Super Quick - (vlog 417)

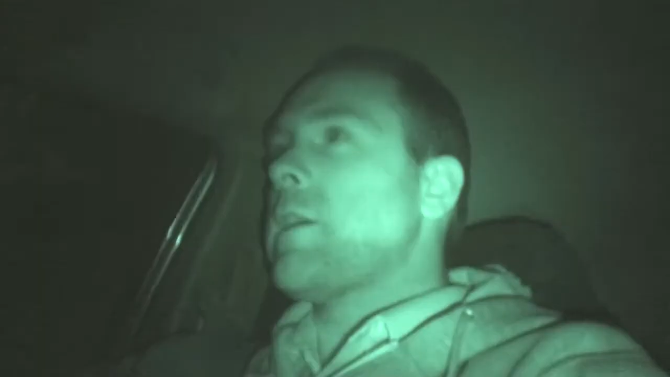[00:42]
Tonight's vlog, super short. Going on a slightly different look. I figured I'd go infrared. It makes it a little bit easier to drive without the internal lights on. So, yeah. Anyway, it's about 20 past 5, just heading home. Thankfully, I was able to knock off right on time, which is always a good thing. I feel pretty chirpy at the moment. I had a coffee probably about 4 a.m., I think it was. But, yeah, the night has gone pretty well. It was a very busy, busy night, but everything went smoothly, and that is the most important thing, is, you know, when things go smoothly.